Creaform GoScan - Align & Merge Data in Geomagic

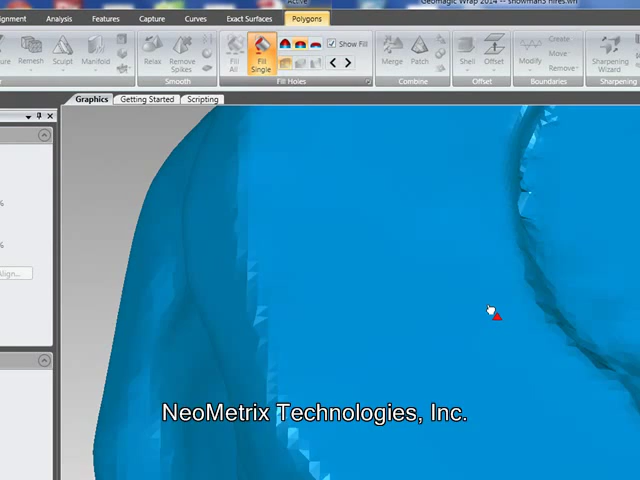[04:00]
And then we simply click fill here,
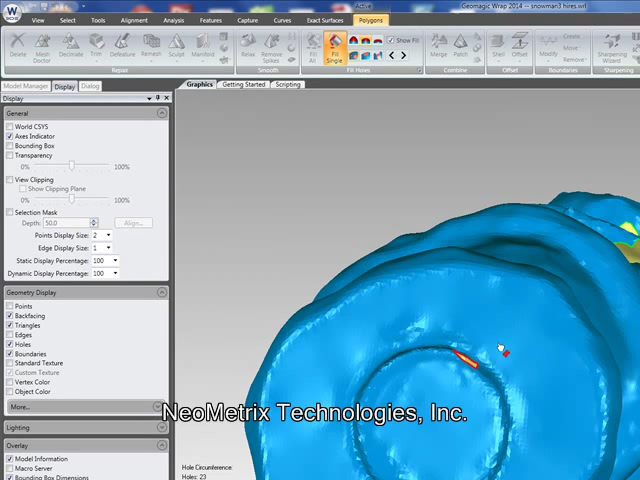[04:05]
click the boundary, and the hole is filled in for us.
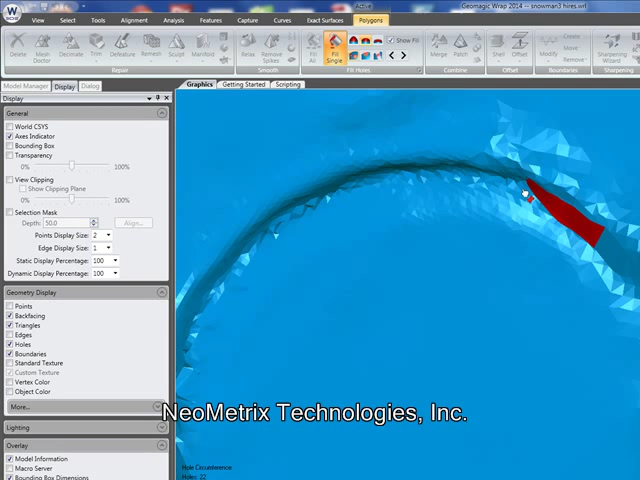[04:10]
Now what's really nice too is if we turn that vertex color back on,